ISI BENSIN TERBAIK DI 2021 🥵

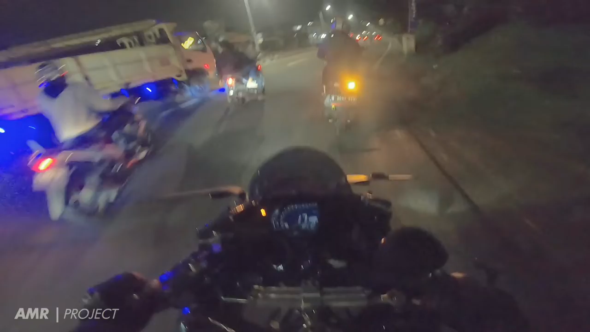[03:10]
Karena bensinnya udah kerap kebib Kita agak santu ya jalan ya Jangan terlalu kencang anjir Nanti cepet habisnya bensin Nah ini agak Meskip dikit lah Kalau hitung gue Apakah selesai Kiri ya Anjir anjir anjir anjir Anjir Belok Sip Lock kiri Aduh
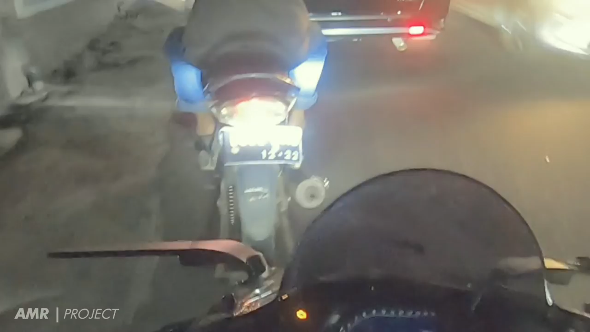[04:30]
Gokil Tuh kabel tisnya keliatan anjir Di sebelah kanan Wah Ada-ada aja deh Atau kalau Masang Ini ya Buat derek Nah itu kasih nomor telepon ya Kalau mau derek Hubungi Nah jari biasanya kayak gitu Nah ini kurang nih marketing ya Nah ini belok kiri